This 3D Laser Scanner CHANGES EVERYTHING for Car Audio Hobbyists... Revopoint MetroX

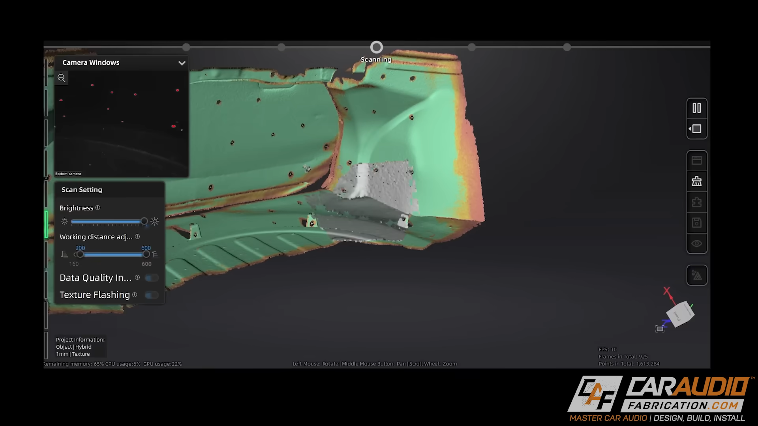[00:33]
Now recently here on the channel, I used a scanner to capture the trunk of a vehicle so
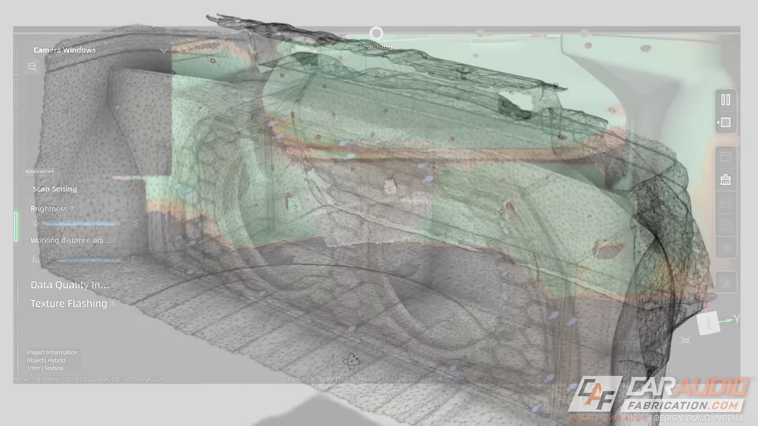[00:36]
that I could design and build the entire enclosure and beauty panels without having the vehicle in my shop.
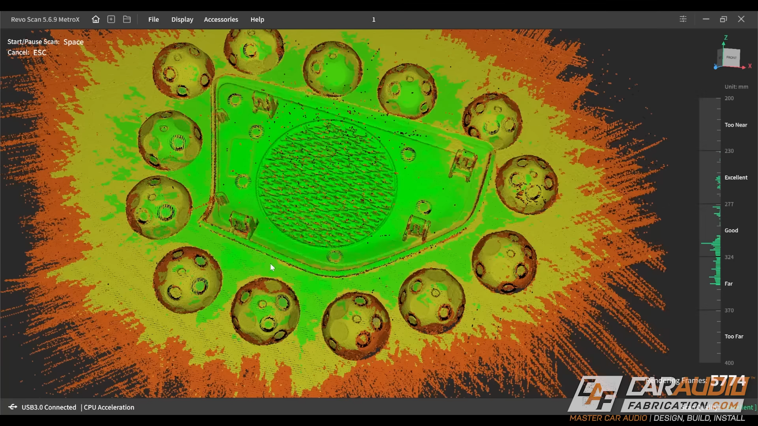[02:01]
Even better yet, it also has a metrology grade accuracy of up to .02 millimeters.
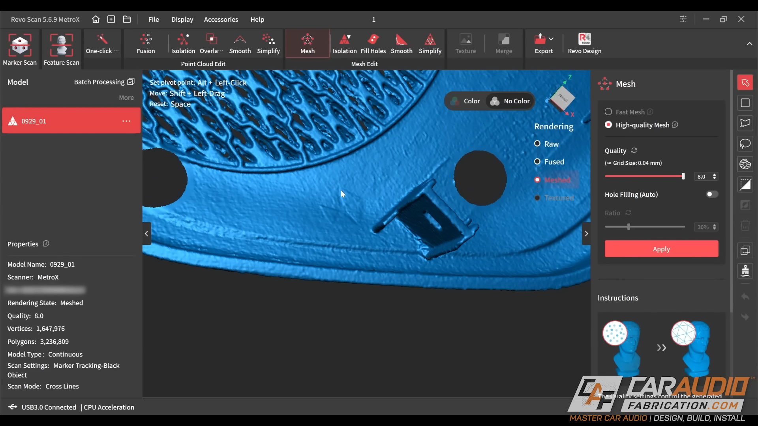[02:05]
Perfect for those smaller details that I'd like to capture.
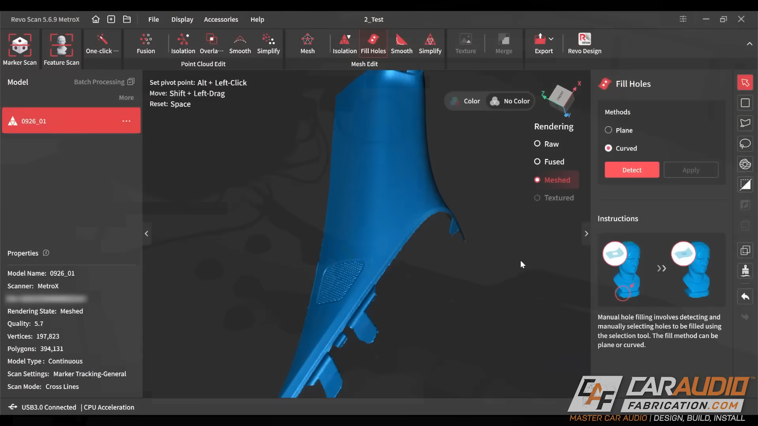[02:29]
but also its paired software, which is equally important when it comes to using a 3D scanner.
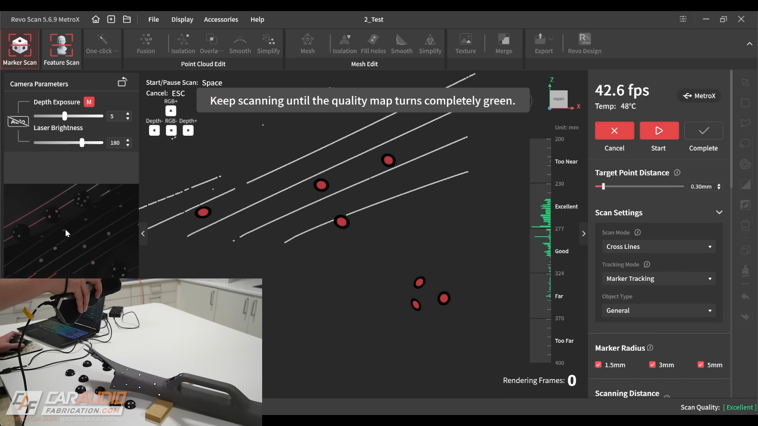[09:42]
And also before you start the scan, it's very easy to set up the exposure to make sure that you're seeing the laser lines on the part. Now in 3D scanning, we always need to consider our application.
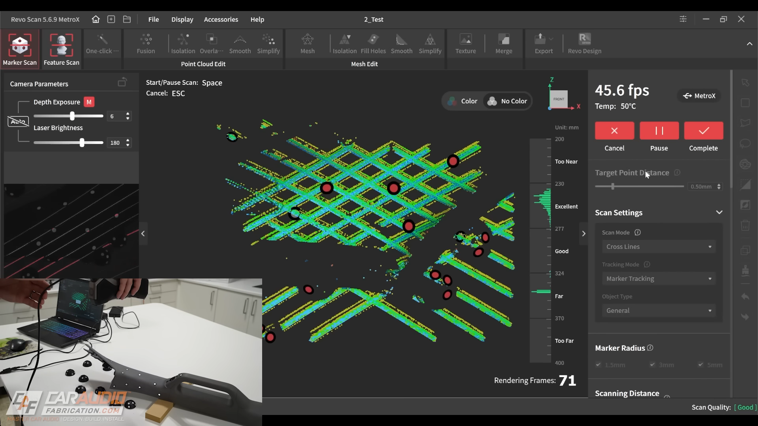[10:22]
And don't forget that we have all the buttons on the scanner.
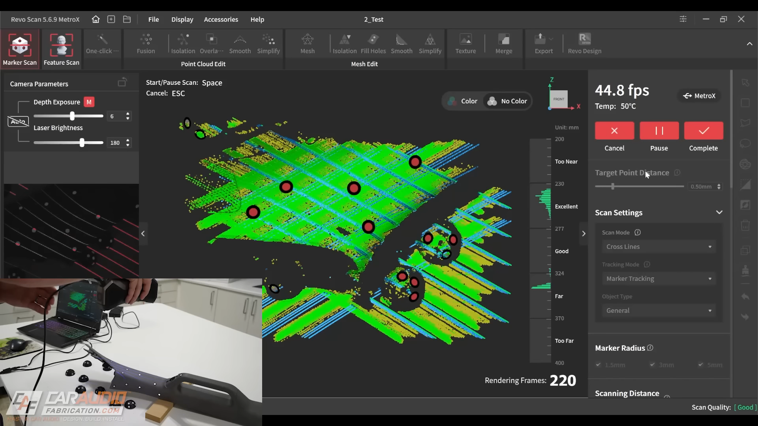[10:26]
So when it's time for me to actually start the scan, like I did there, I just did so by pressing the start button on the scanner itself.
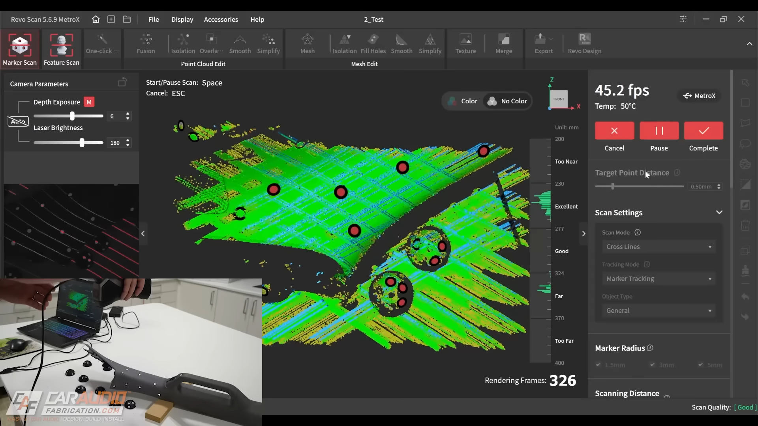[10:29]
And I can also use that same button to pause the scan as needed.
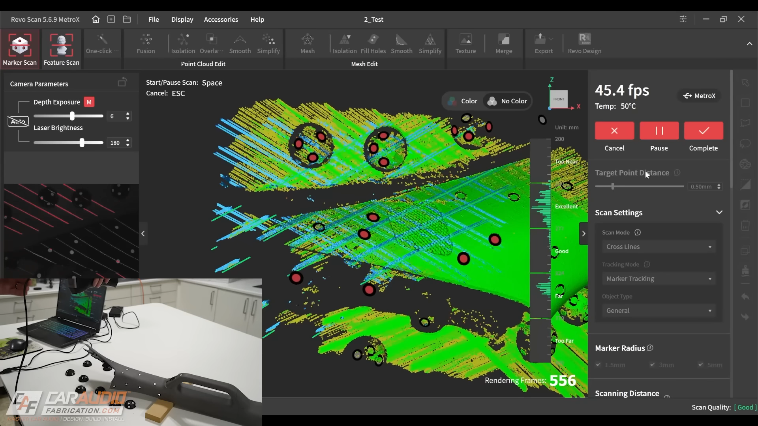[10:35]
I don't necessarily have to do it on the computer. Now, as I go through the scan process here, the green on screen means that I've fully captured that area.
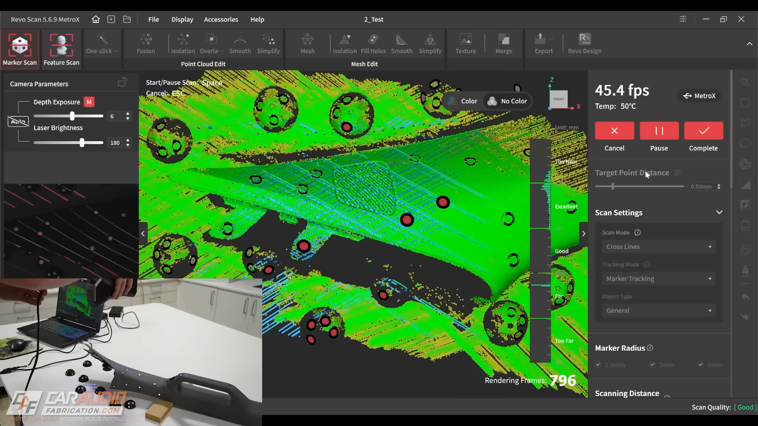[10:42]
The target point distance that I've selected for this particular scan allows me to work pretty quickly.
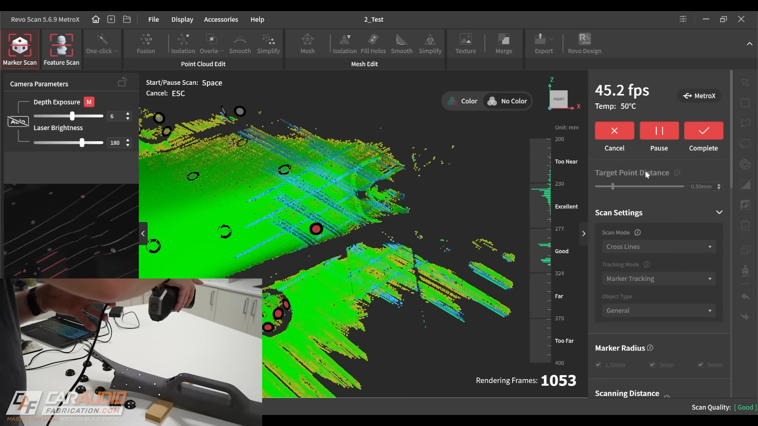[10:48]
When we do try to do a more detailed scan, it does take a little bit longer for that color to go from like a red, orange up to green.
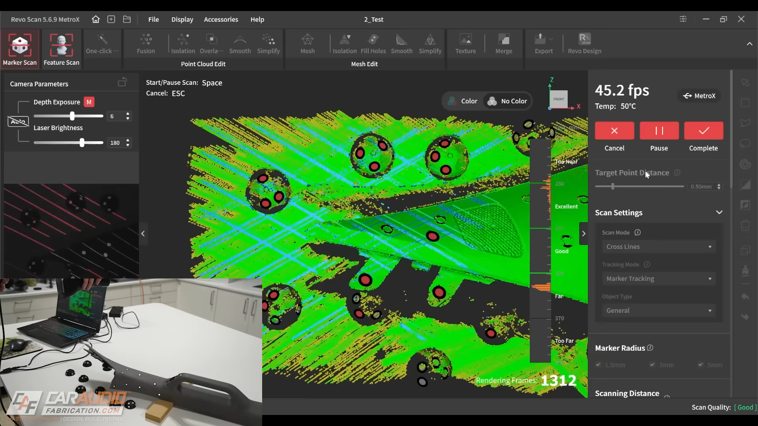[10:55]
Now, something I really want to point out here that I've experienced on some of the other low end scanners is it seems like I would quite frequently lose tracking.